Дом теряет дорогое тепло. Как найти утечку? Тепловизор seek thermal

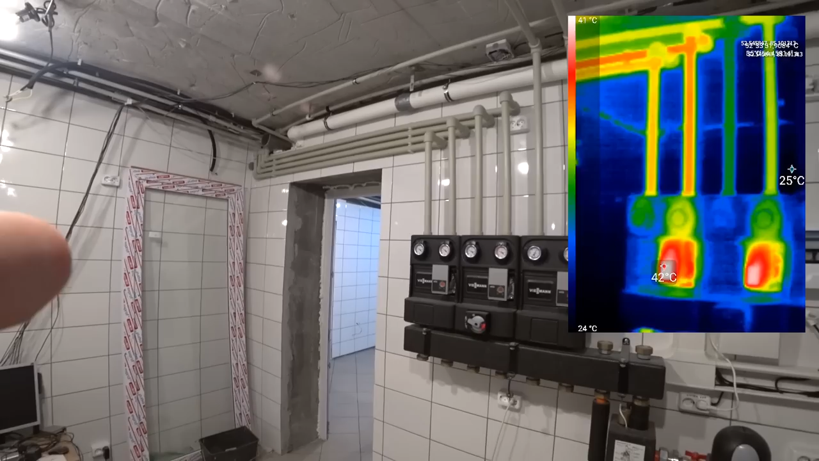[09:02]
On screen: scale top 41°C, scale bottom 24°C
Можно вот увидеть, как работает система. Здорово.
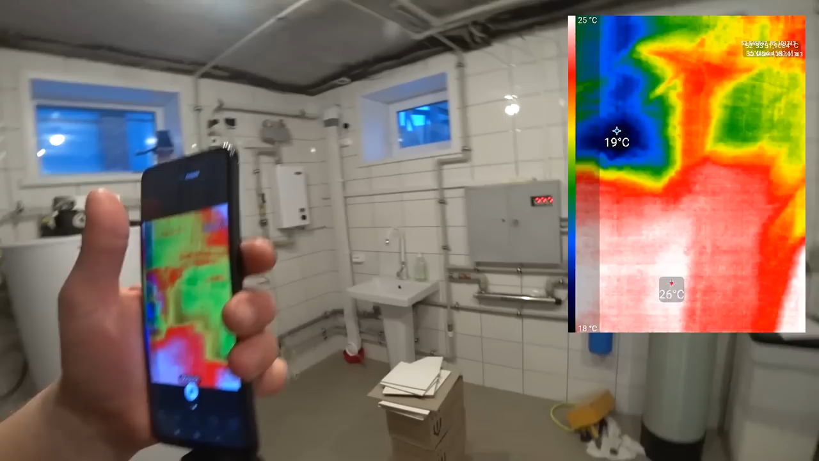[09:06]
On screen: scale top 25°C, scale bottom 18°C
Так, а теперь то, что именно я и хотел, это счетчик. Посмотреть, что у нас происходит сейчас с электрикой.
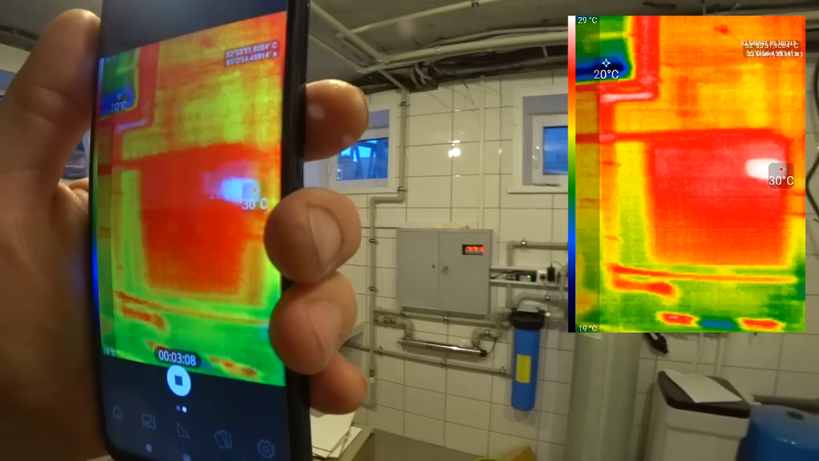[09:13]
On screen: scale top 29°C, scale bottom 19°C
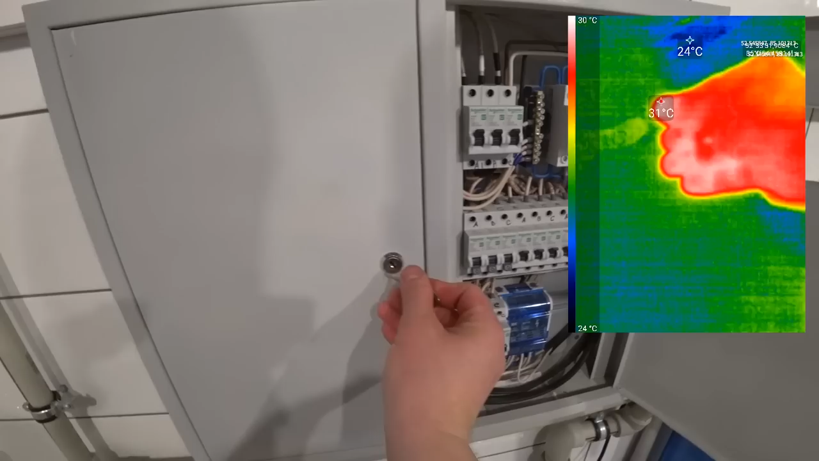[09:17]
On screen: scale top 30°C, scale bottom 24°C
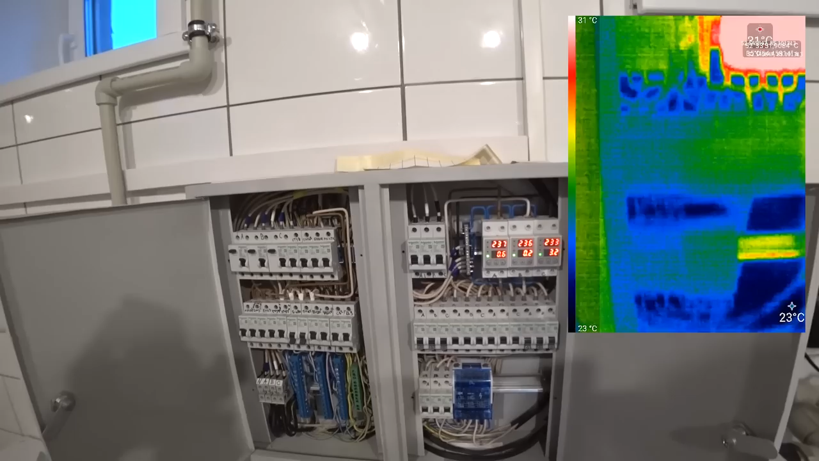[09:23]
On screen: scale top 31°C, scale bottom 23°C
Открываем, и тепловизор что нам говорит. Мне важно увидеть не то, что у меня автомат сейчас, например, вот РКН, да, они прям горячие, в них 31 градус.
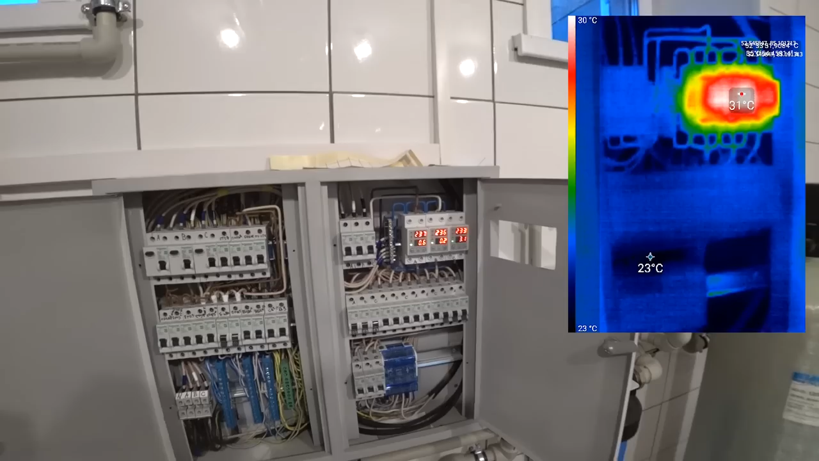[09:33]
On screen: scale top 30°C, scale bottom 23°C
Вот. А здесь важно увидеть... Важно увидеть... А, ну это металл.
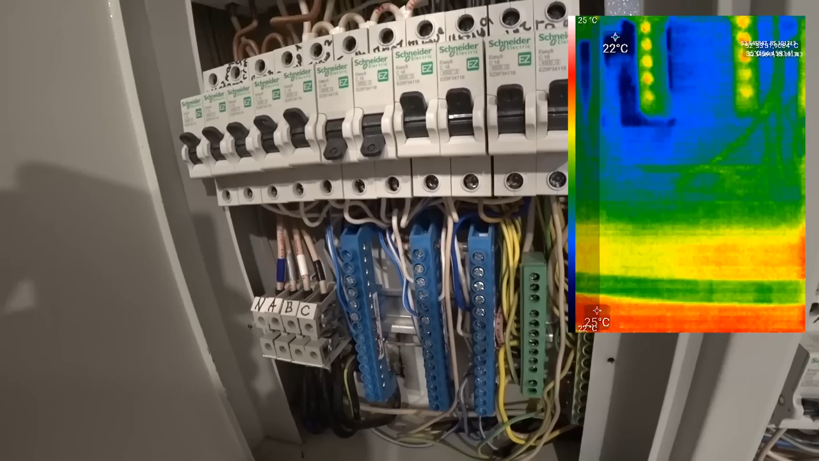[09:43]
On screen: scale top 25°C
А, ну это металл. Это металл, типа, это эмиссия, опять же. Здесь важно увидеть, например, контактные группы, которые греются.
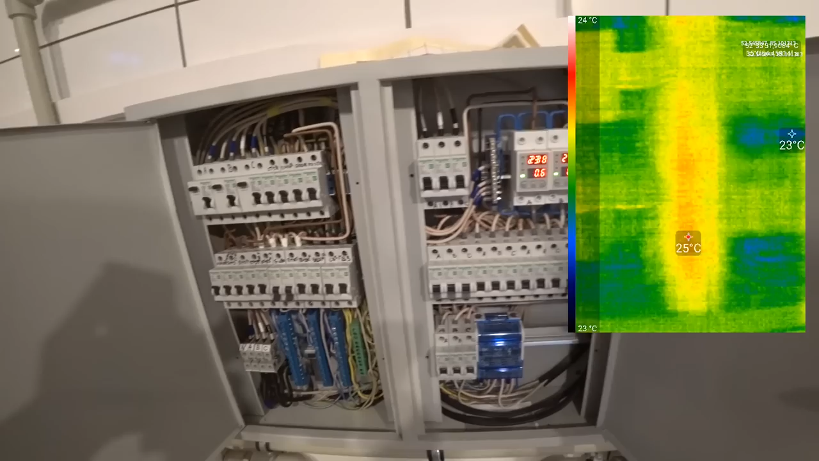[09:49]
On screen: scale top 24°C, scale bottom 23°C
И, насколько мы видим, у нас все чистенько.
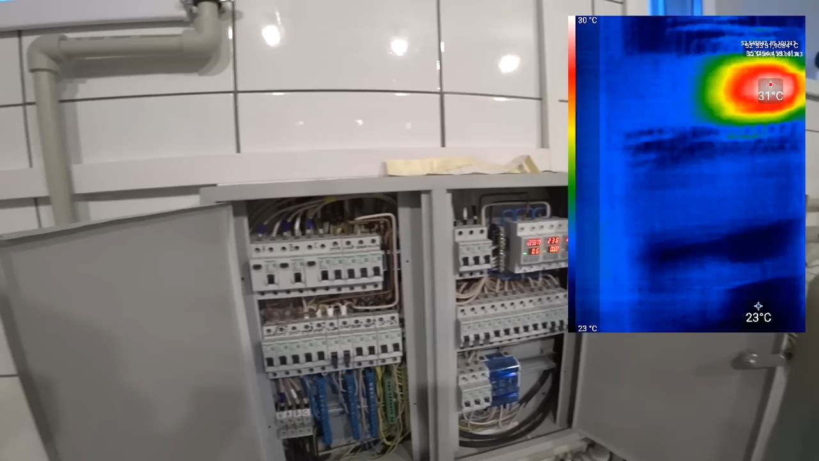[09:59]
On screen: scale top 30°C, scale bottom 23°C
Но то, что РКНы имеют температуру, как и дифы на втором этаже, ну это не так страшно.
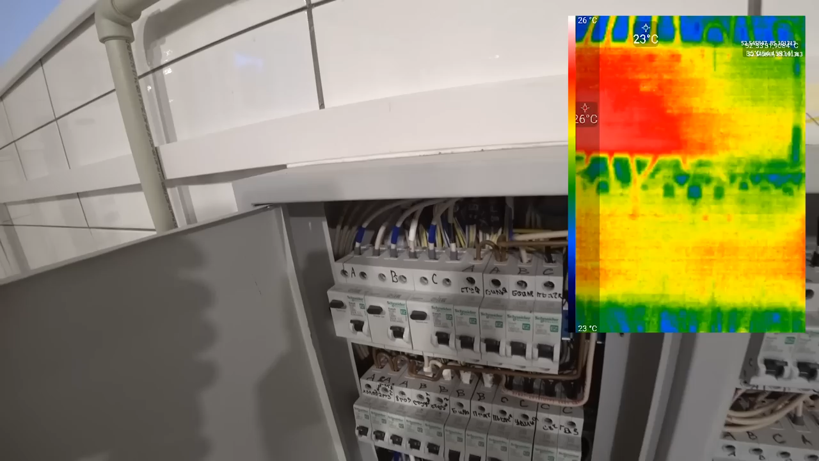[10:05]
On screen: scale top 26°C, scale bottom 23°C
Так, здесь явных каких-то сбоев,
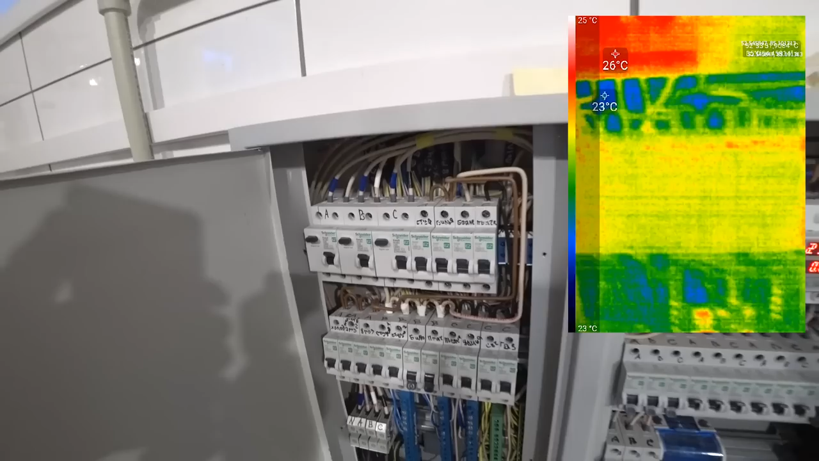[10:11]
On screen: scale top 25°C, scale bottom 23°C
нагревов, проводки и так далее я не вижу.